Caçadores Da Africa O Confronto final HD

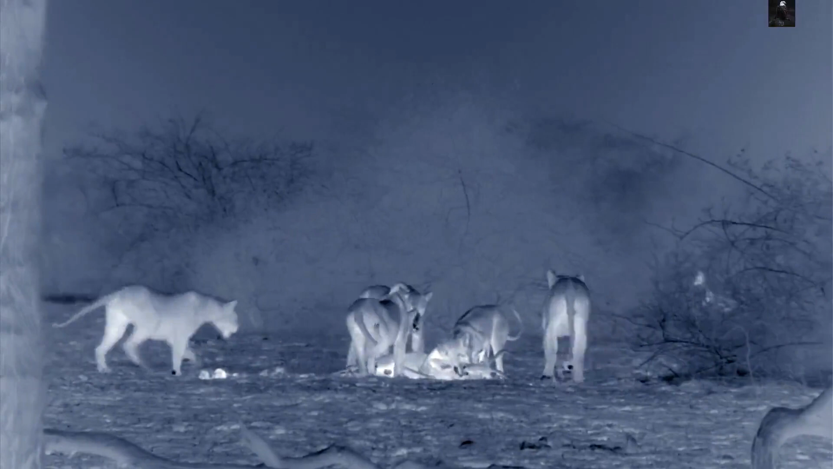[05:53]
Apesar de suas habilidades mortíferas, Apenas uma em cada três perseguições termina em um abate.
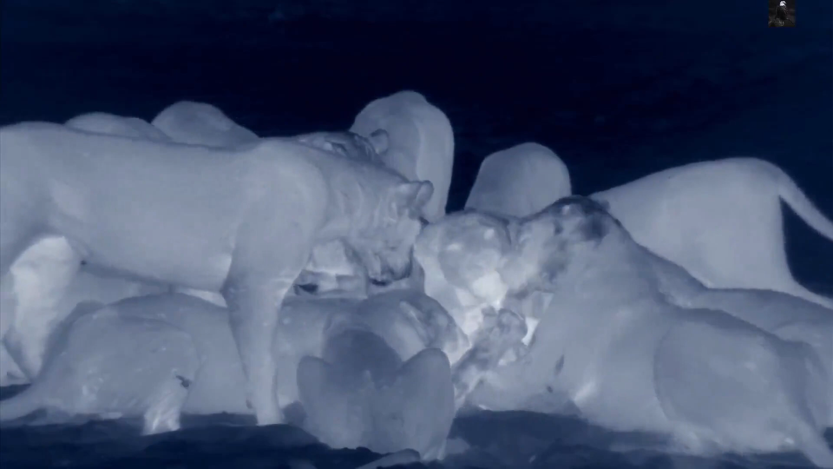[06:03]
Muito trabalho duro para uma refeição tão pequena.
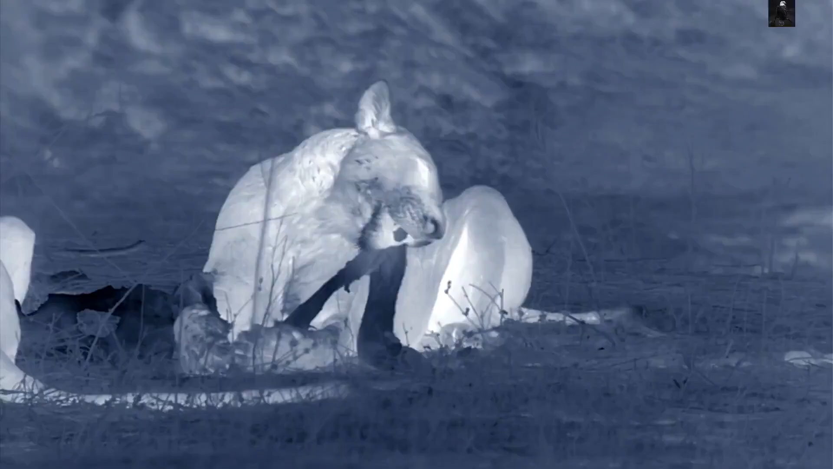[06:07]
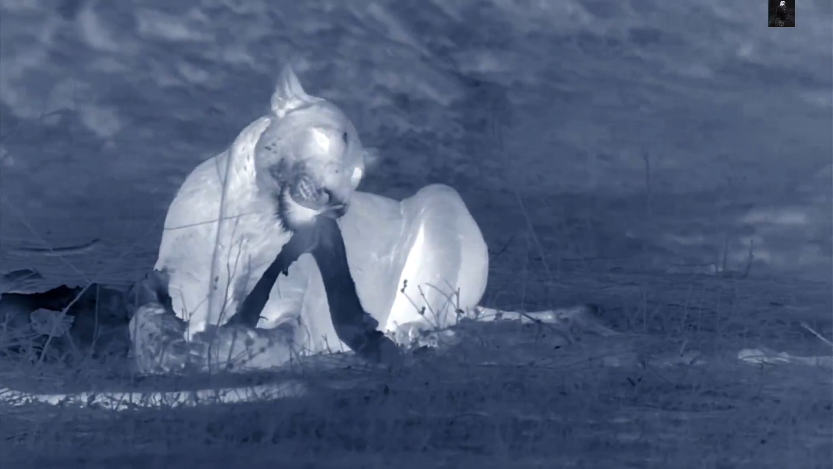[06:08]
Um impala não rende muito para 20 convidados.
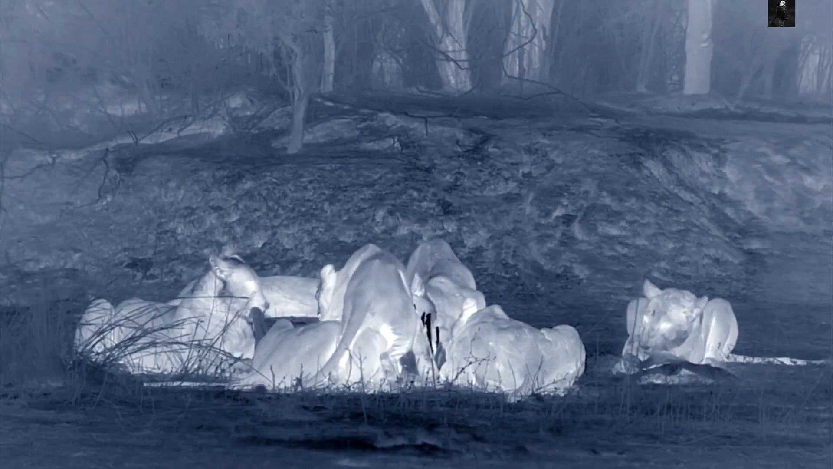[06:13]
Manter todos bem alimentados está testando as leoas Muamba até seus limites.
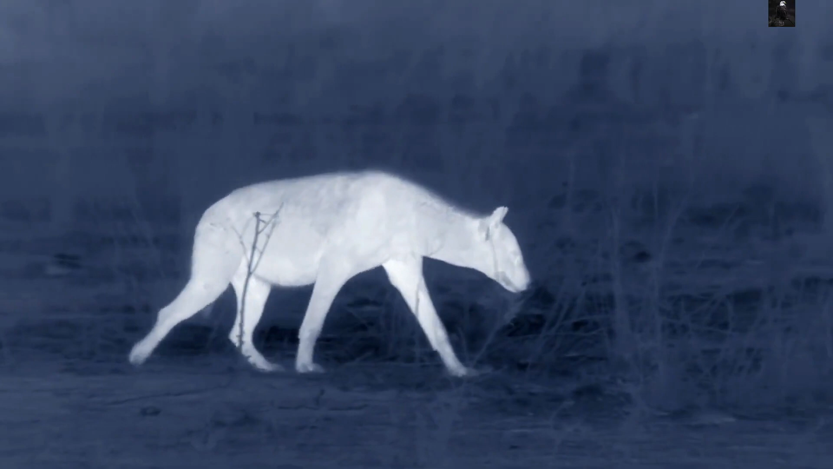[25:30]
A gangue chega sob a proteção da escuridão.
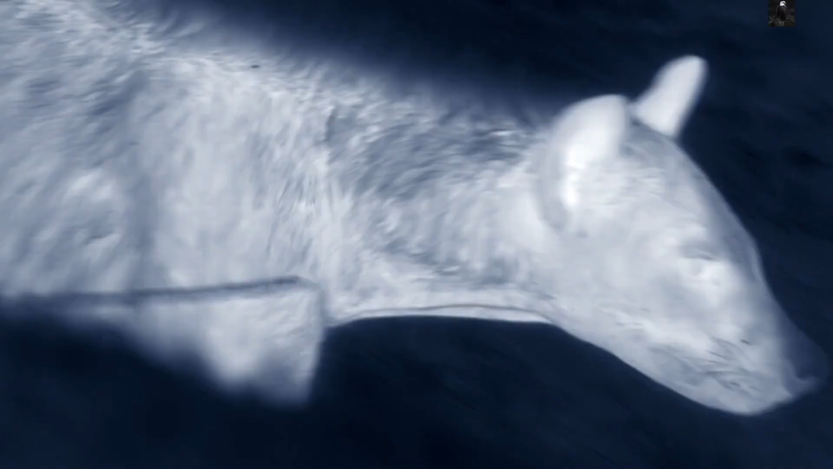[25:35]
Elas estão invadindo o território Muamba. O bando e o clã são rivais mortais.
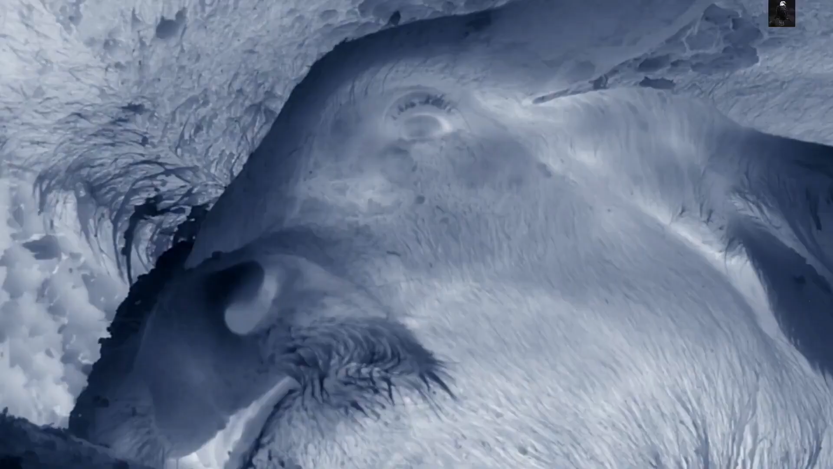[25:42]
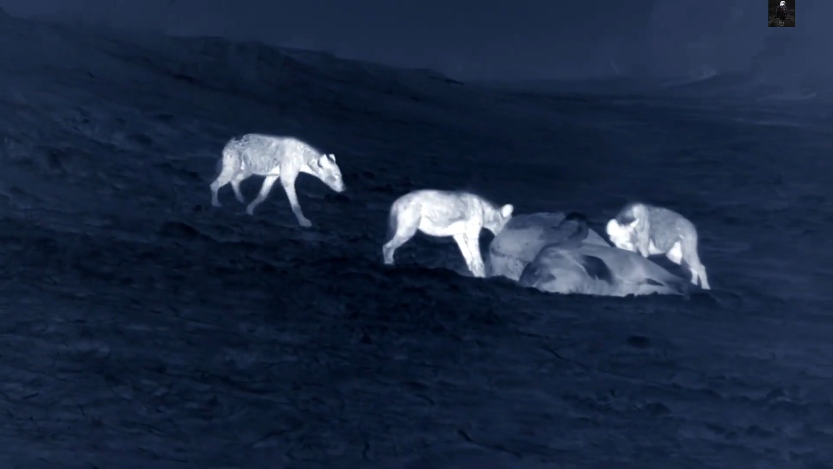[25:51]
Com menos da metade do peso de um leão, as hienas podem andar sobre a lama. Essas caçadoras habilidosas normalmente não lidam com presas tão perigosas.
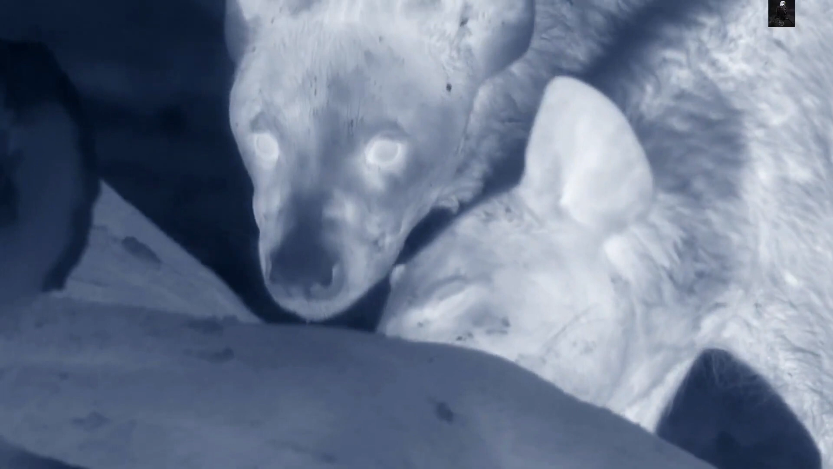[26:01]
Mas a fêmea grávida sucumbiu ao calor e à exaustão. As hienas trabalham em silêncio para manter seu prêmio em segredo.
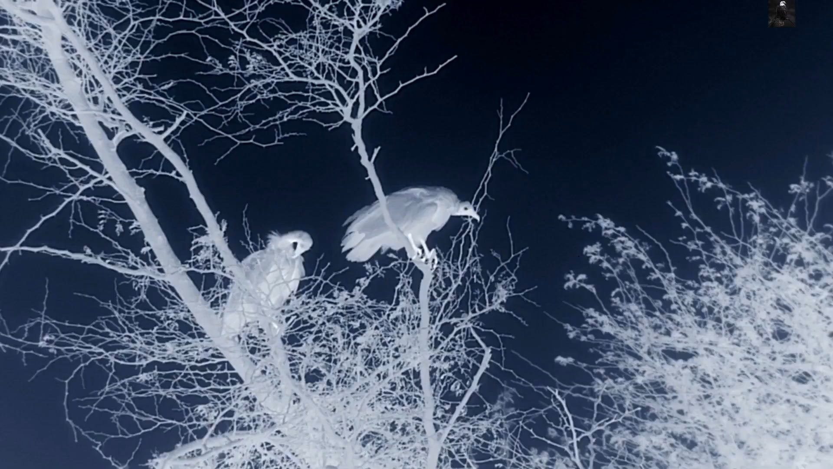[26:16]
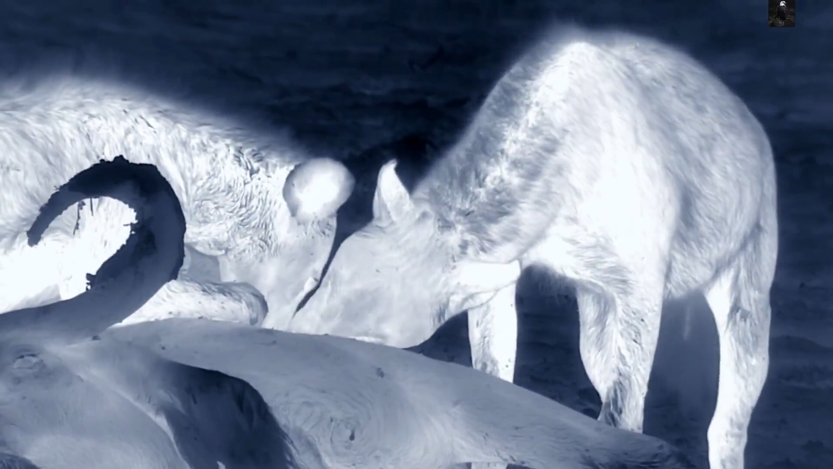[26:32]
Cada uma delas pode devorar 15 quilos de carne. Enquanto algumas se satisfazem, sentinelas ficam de olho no retorno dos leões.
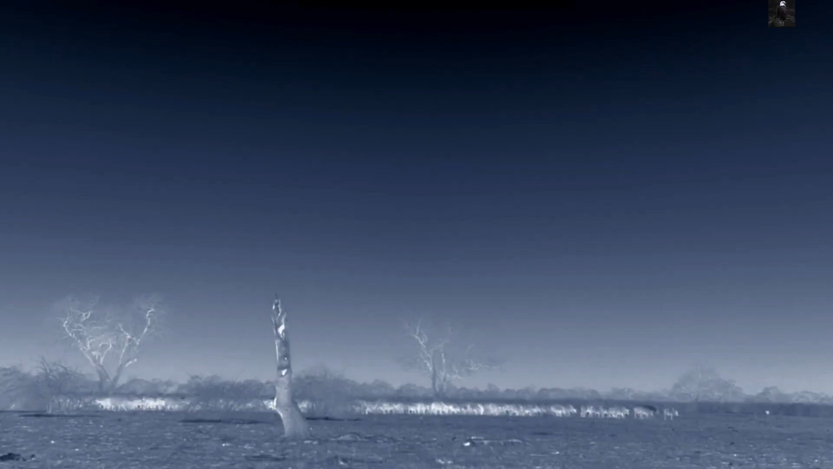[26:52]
Alheios ao banquete que acabaram de perder, os Muambas estão a bem mais de um quilômetro de distância na trilha do resto dos búfalos.
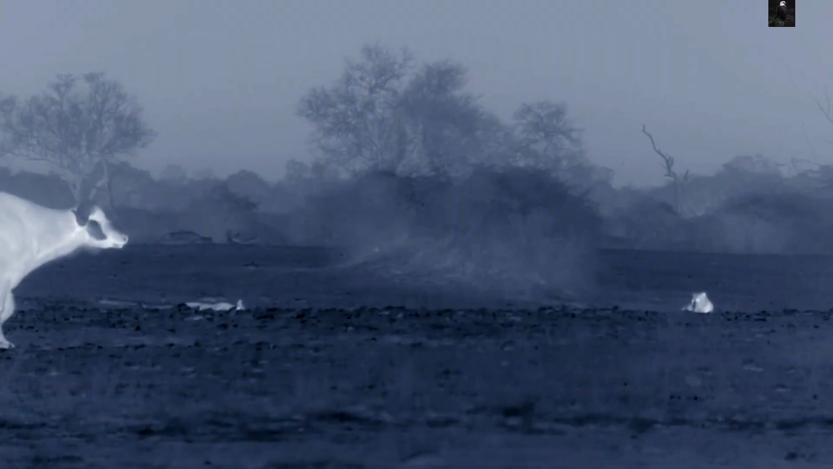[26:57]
Na escuridão, a manada está em movimento. Desta vez, Spike está caçando com as leoas.
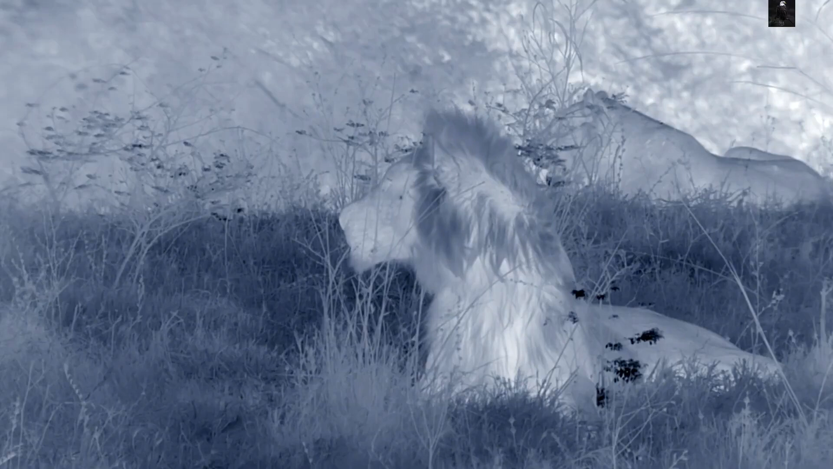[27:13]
Pode ser exatamente a vantagem que elas precisam.
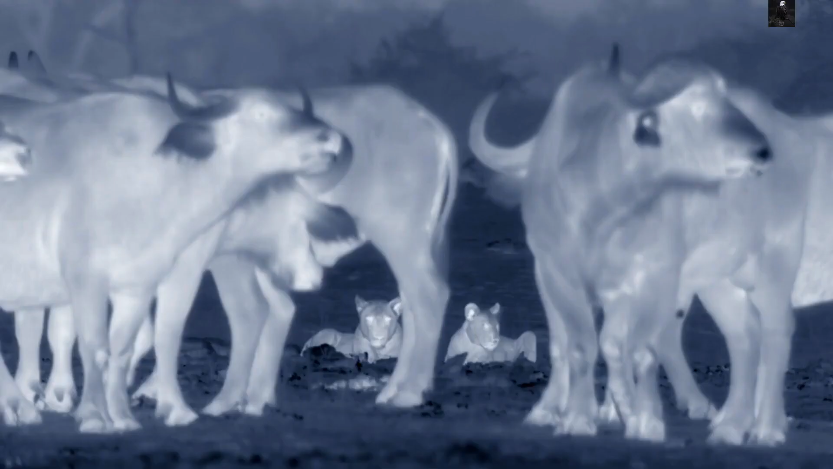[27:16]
Os cautelosos búfalos fecham as fileiras, não deixando nenhum animal isolado vulnerável ao ataque.
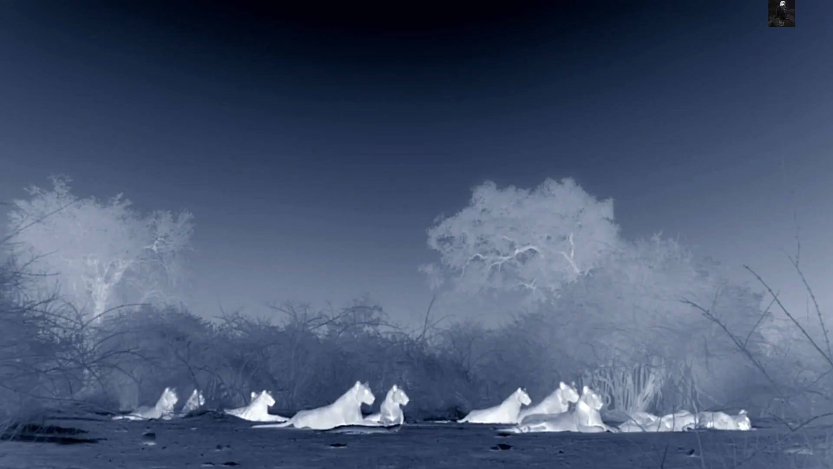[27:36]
Mesmo com o macho a reboque, os leões sabem que não devem atacar essa poderosa formação.
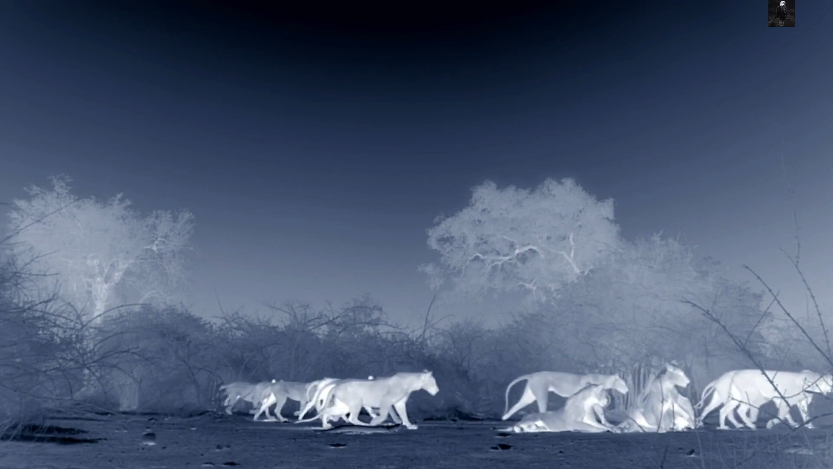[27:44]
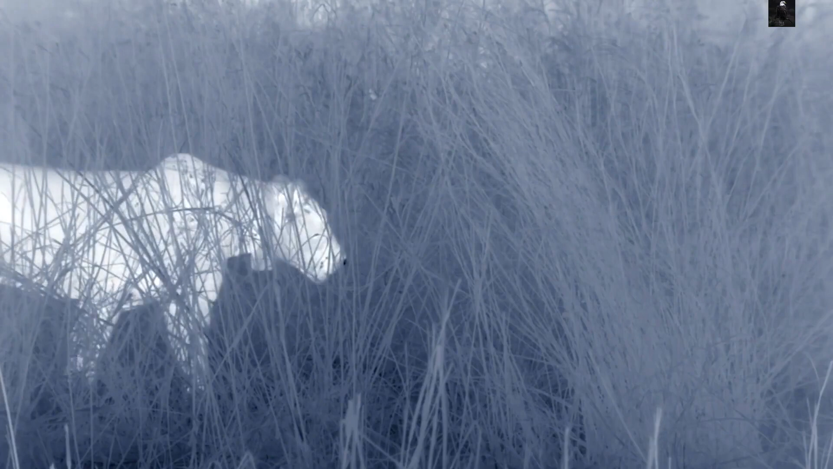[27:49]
A escuridão aumenta as habilidades de caça das leoas. Ficando a favor do vento e usando a escuridão como proteção, eles perseguem pucos.
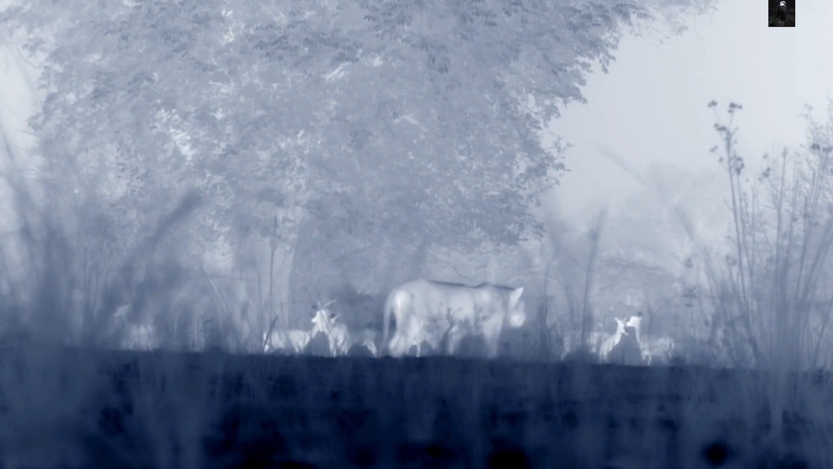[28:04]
Este é um campo aberto. À luz do dia, os pucos já teriam fugido há muito tempo. Mas no escuro, é muito mais difícil de detectar o inimigo.
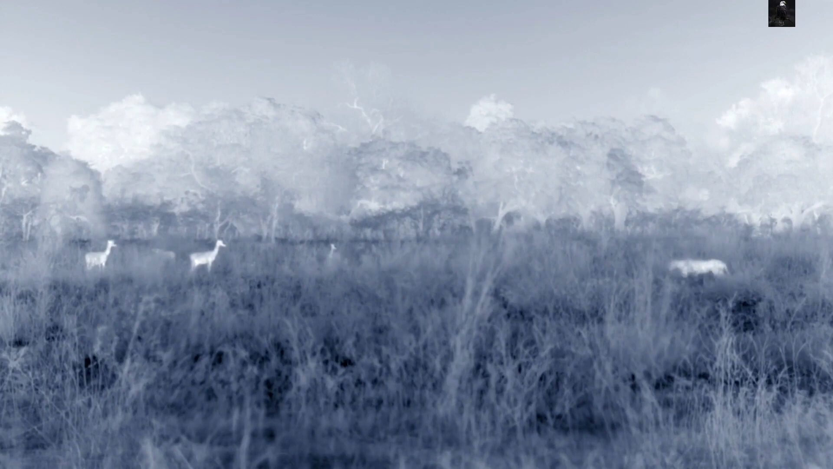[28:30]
As leoas não conseguem manter uma perseguição de alta velocidade por muito tempo.